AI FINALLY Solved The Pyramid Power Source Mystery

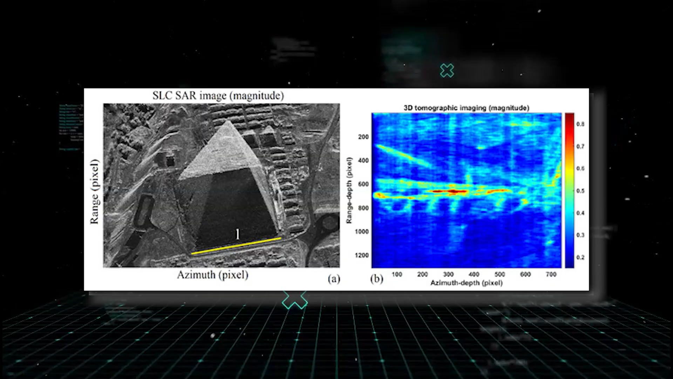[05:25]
Doppler-based systems sense micro-seismic tremors, tiny movements in the surroundings.